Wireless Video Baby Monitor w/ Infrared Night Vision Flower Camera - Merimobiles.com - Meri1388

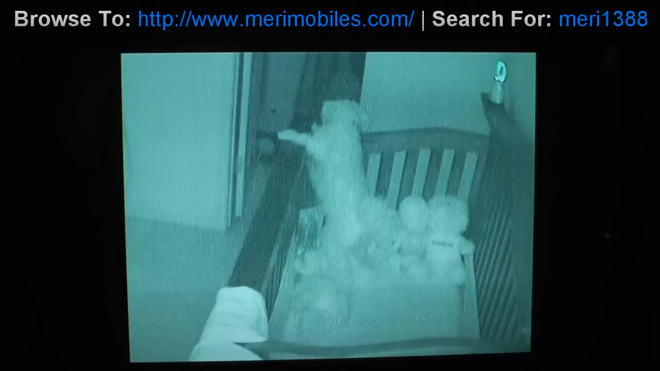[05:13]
But this just shows you the video quality. This is with that room almost completely dark. I closed the door even. And as you can see, the infrared of the lights does a good job. You can still see, you know, pumpkin there or would be your baby. We got another test. I'm going to go and just put this in an even darker space, a garage, where there's pretty much no light, just so you can see how well the infrared performs. Thanks. I have now set the camera up in the garage,